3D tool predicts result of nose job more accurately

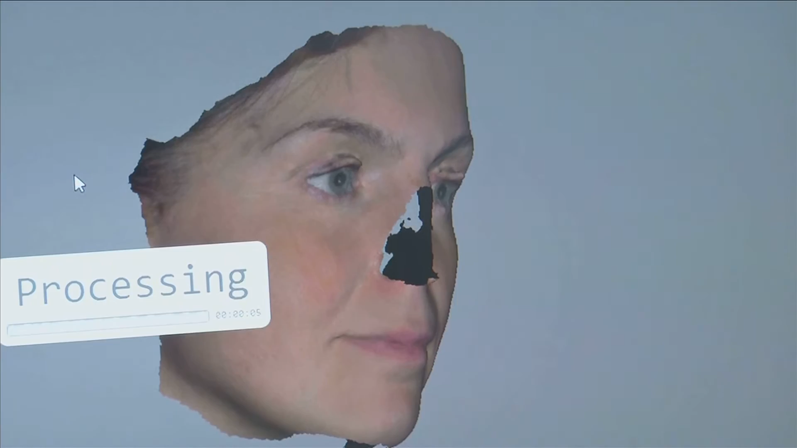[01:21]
Key landmarks on the face are pinpointed, such as cheekbones and corners of the eyes, to help it design a well-suited nose.